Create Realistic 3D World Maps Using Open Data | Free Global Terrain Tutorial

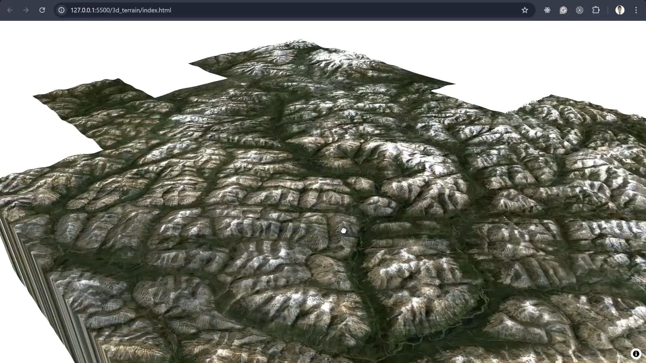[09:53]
And then, uh, it's clear that we can easily see the terrain.